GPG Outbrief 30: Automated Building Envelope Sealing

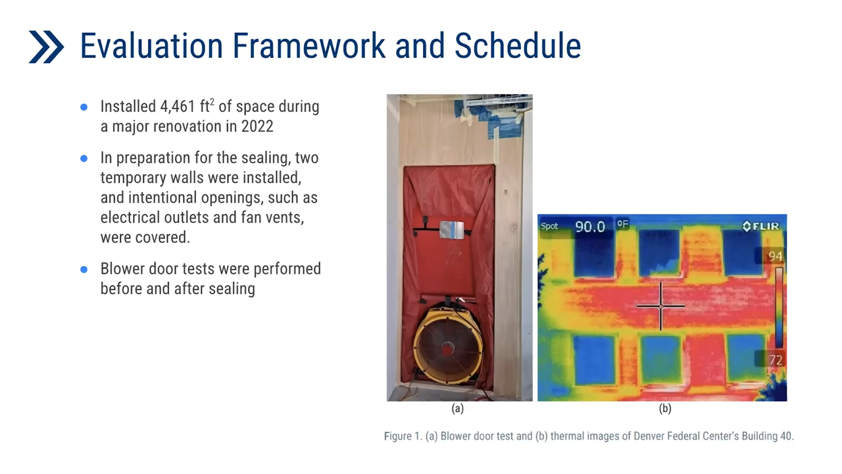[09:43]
On screen: spot 90.0°F
Intentional openings such as electrical outlets, fan vents were covered. And we have acquired a third-party contractor to conduct a blower door test before and after the ceiling process. Next slide, please. This one shows the initial condition of the building before the demonstration.